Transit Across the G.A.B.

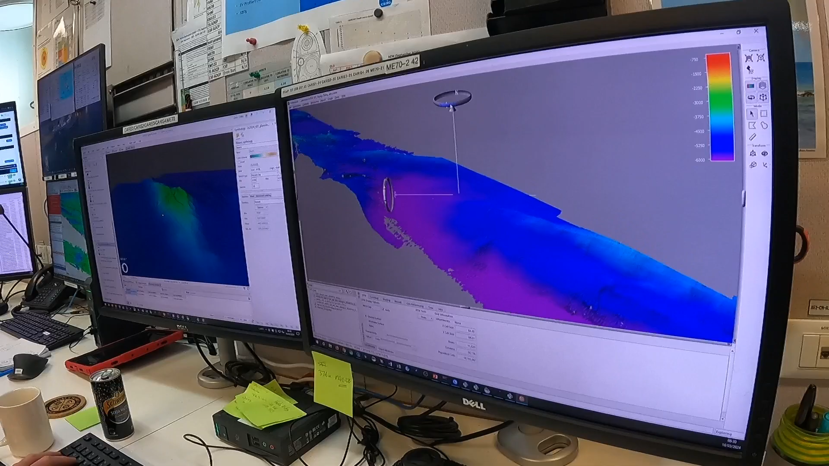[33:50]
map the sea floor, and map below the sea floor. Here it's science and research focused, where we're collecting the data to give to other science teams so that they can utilize it for their projects as well. But between mapping the seafloor, mapping the sub-bottom of the seafloor, there's so many applications, even from,
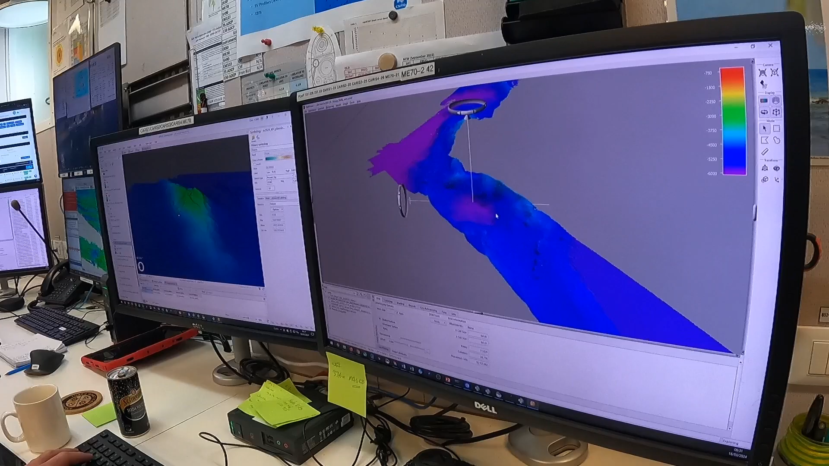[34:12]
you know, charting and habitat mapping and geophysical hazards and offshore construction, like, can all benefit from the data we collect here.
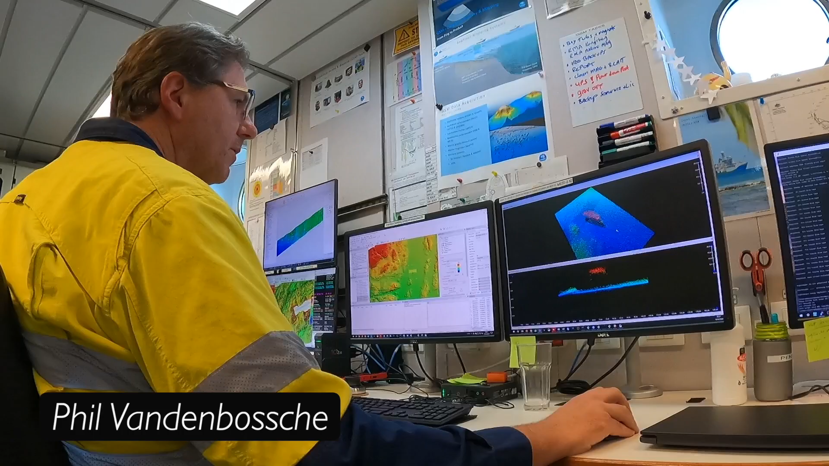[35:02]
Well, might go for further investigation with the camera one day. Yeah. But that's certainly an interesting one, that it's so proud of the seafloor.